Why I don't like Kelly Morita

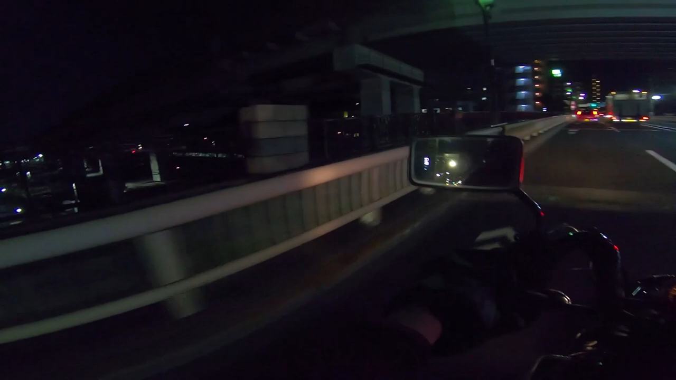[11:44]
Oh, look, the train. Oh, can I see the train? I hope you guys can see that train. Oh, I love it. Oh, it's so good. And I just realized the GoPro was staring at my dick the whole time. but her videos are not bad. I actually like a lot of her videos. They're nice. It's just the whole thing about how it just seems to be like her, Michaela, like this other white chick vlogger in Japan, Michaela, fucking Tokidoki Traveler, like all these chicks.